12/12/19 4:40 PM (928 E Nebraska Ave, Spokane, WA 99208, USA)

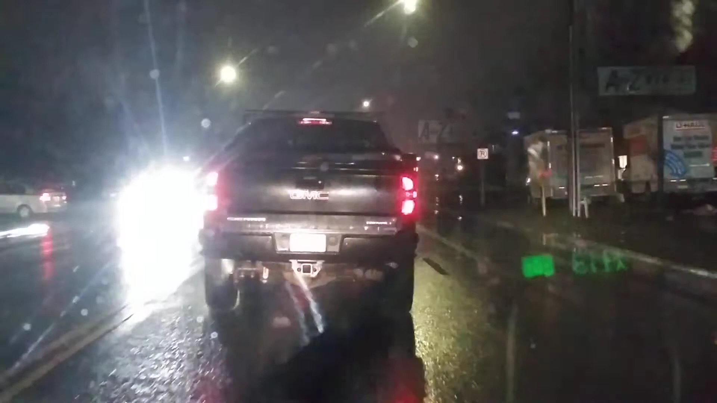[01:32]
Okay. Almost, uh... I don't think that's what we're going to show about there. Okay, so we're going to go up here, not this light, but... I think we'll make a turn here. Let's go ahead and turn here. Yeah, we're going to turn. Yeah. Yeah, but they're much quicker.